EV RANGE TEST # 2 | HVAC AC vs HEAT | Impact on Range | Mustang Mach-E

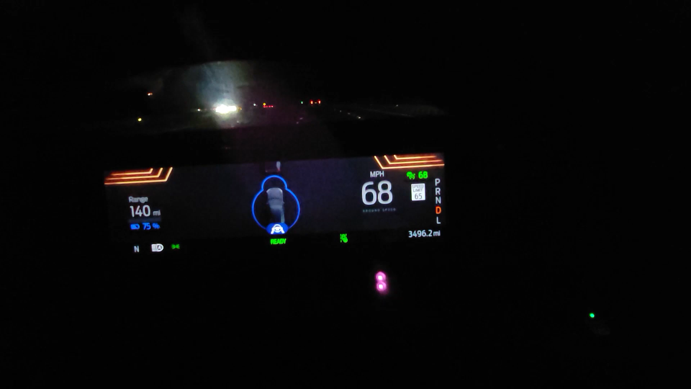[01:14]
just got up on the highway holding at 68 got
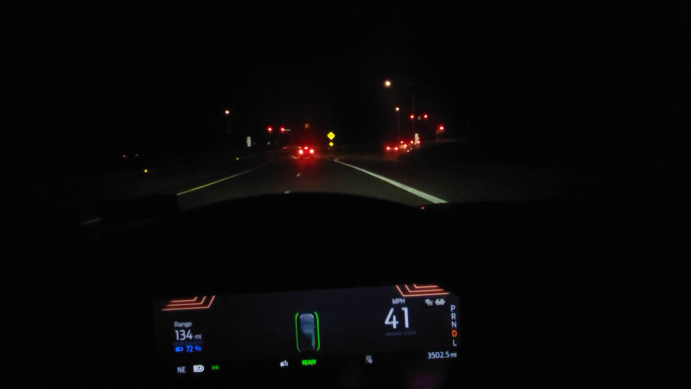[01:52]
okay coming up to the turnaround spot here just about the halfway mark seven miles averaging 2.6 miles per kilowatt
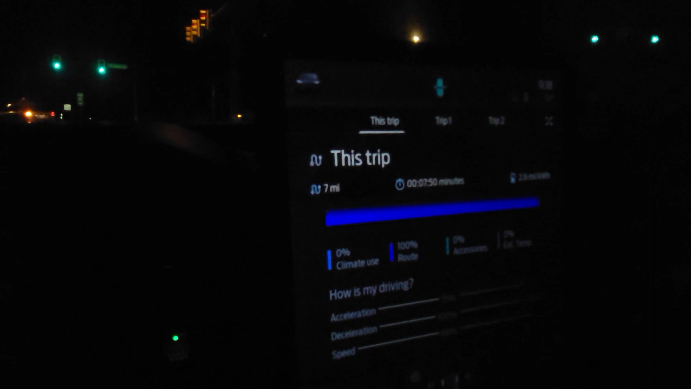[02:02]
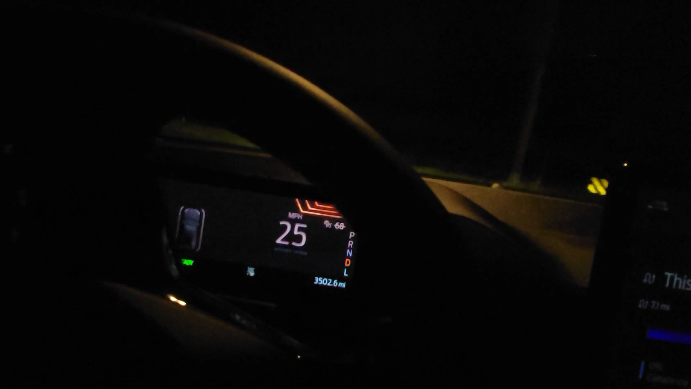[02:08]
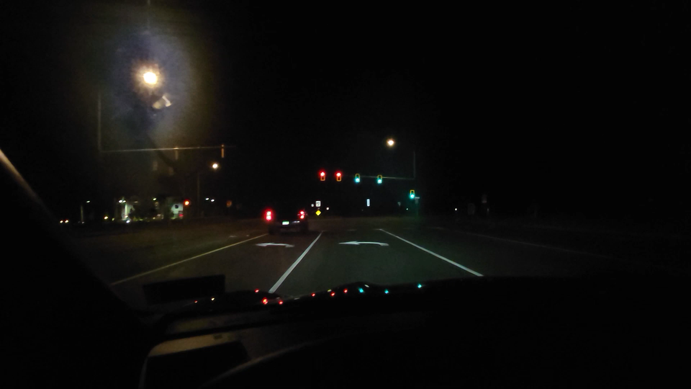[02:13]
seems like I always have to stop at this light 2.6 gonna get up on the highway here I'm gonna kick it right back on to
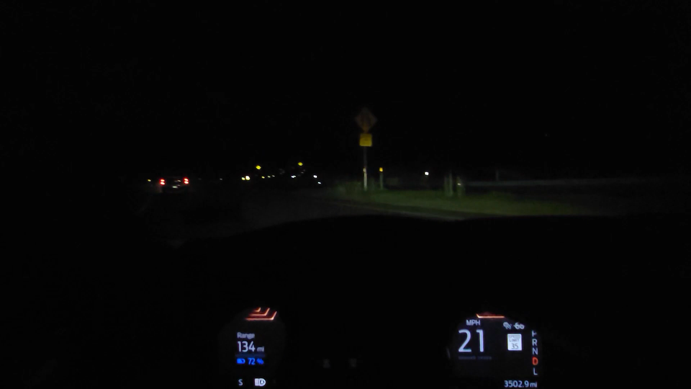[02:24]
cruise control and next time I check in I should be back where I started
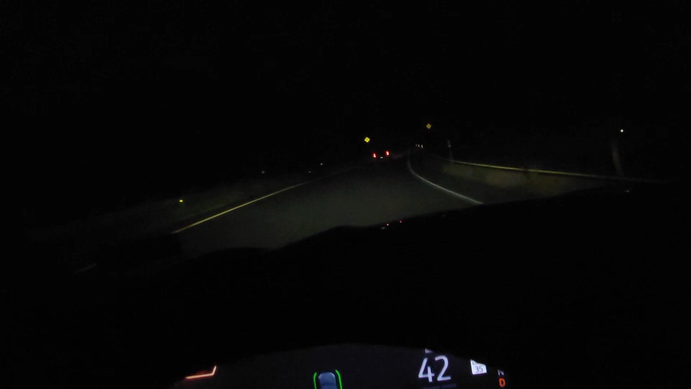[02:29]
YouTube we're back at that sketchy bus stop
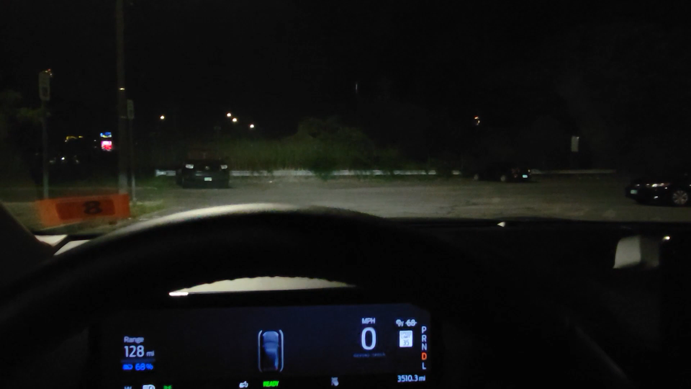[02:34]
done with the first leg you can see here it was fourteen point
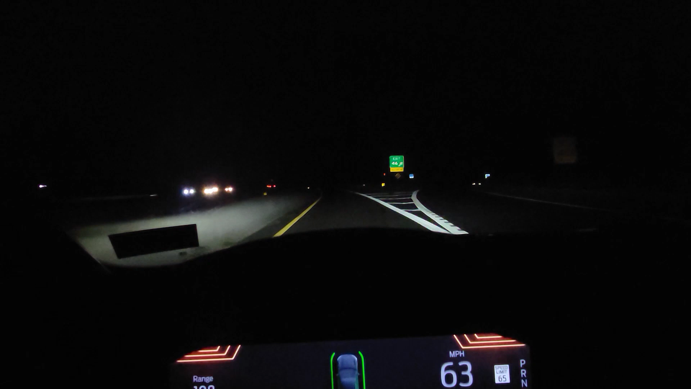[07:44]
set to 68 do the loop and i'll check in at exit three like i have been all right coming back up on the turnaround spots um so we're coming up 7.1 miles looks like there's some service uh cars up here please fire uh maybe that hitchhiker actually got hit hopefully